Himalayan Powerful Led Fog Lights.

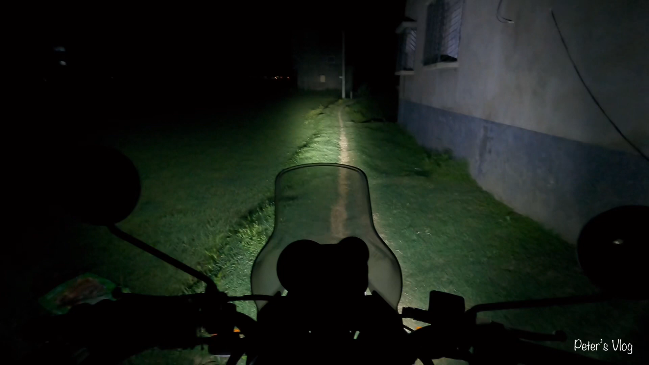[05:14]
रोट टेस्ट भी कर लेंगे अभी हम लोग अंधिरे रोट पर आ चुके और यहां पर उतना पिन नहीं लेकिन
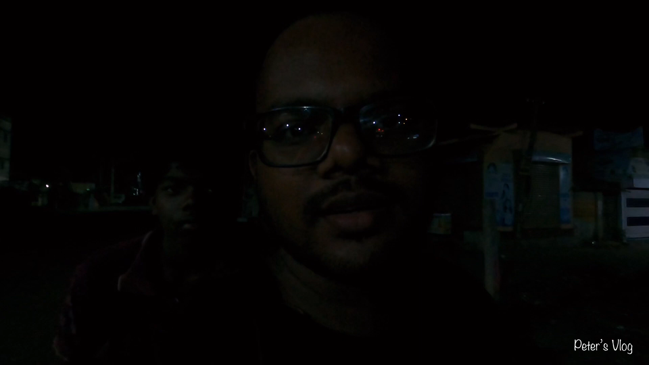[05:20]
चले आपको टेस्ट करके दिखाते हैं अभी हम लोग जाएंगे इस तरह जाएंगे तो आपको दिखाएंगे कैसे लाइट का
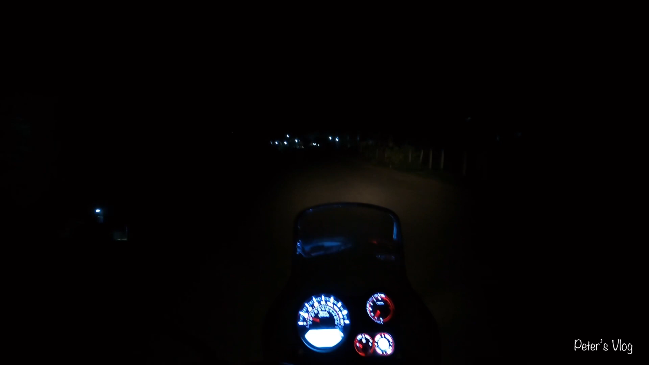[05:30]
पर� ब्राइटनेस नहीं है और अभी हम जलाएंगे अपना फाउग लाइट तो एक जला लेप शाइट का और दूसरा जल गया तो इतना कुछ डिफरेंस है इसमें